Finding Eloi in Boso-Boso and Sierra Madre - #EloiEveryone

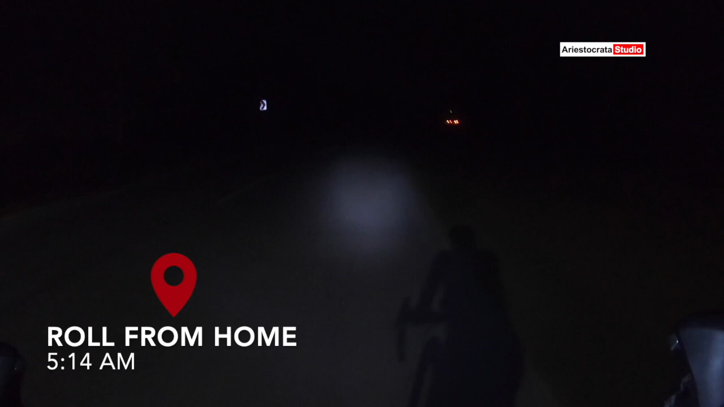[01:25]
O diba, ang dilim dito. Good morning guys, so minute na natin sila Boss Abe,
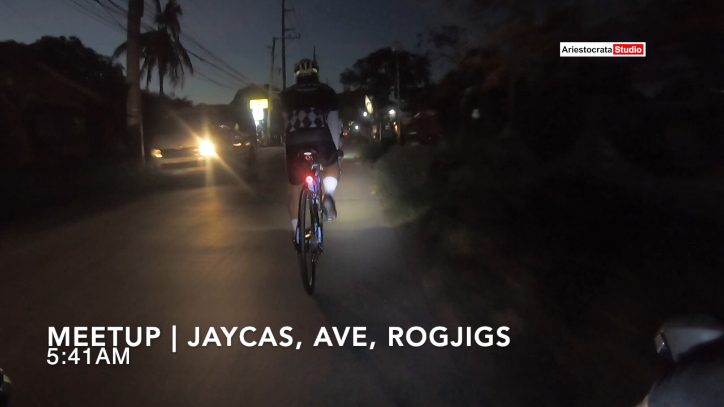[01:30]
si Chekas, tsaka si Rogue Jigs dun sa meeting place. And then on the way na kami sa Open Canal, diretso kami sa district.